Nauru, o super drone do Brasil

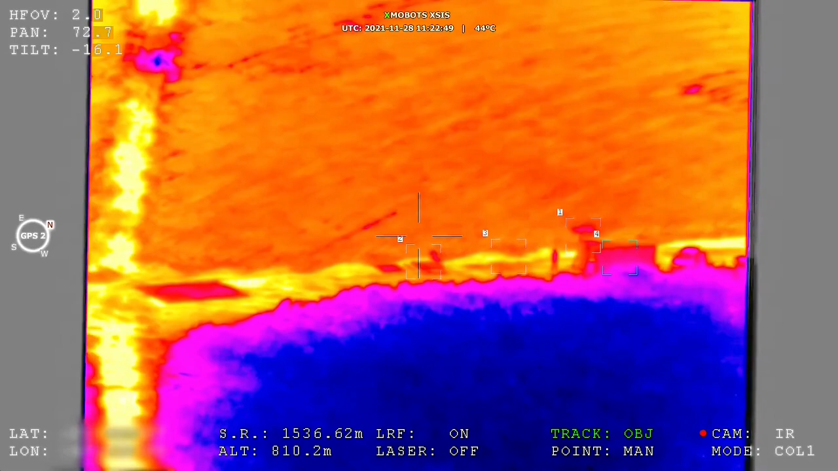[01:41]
Ele é o Nauru 1000C, fabricado aqui no Brasil pela Exmobot, com toda a tecnologia desenvolvida aqui mesmo e,